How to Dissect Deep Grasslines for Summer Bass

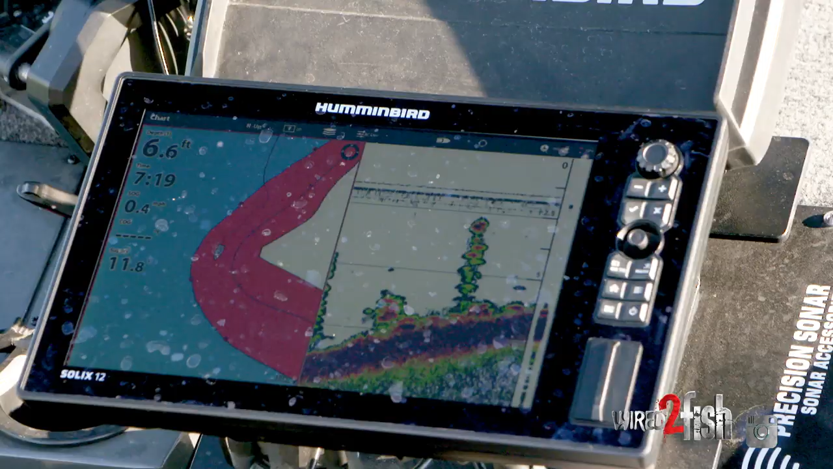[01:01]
On screen: depth 6.6 ft
When I'm picking especially on a flipping bite you know it's not a ton of electronics usually I kind of know where the weed lines are you know you can
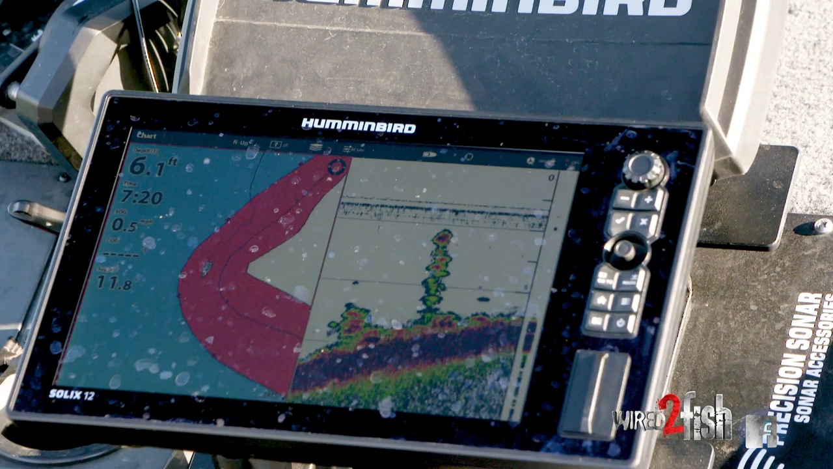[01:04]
On screen: depth 6.1 ft
kind of buzz around inside image and kind of figure out where your weed lines are and maybe find some different pockets and whatnot but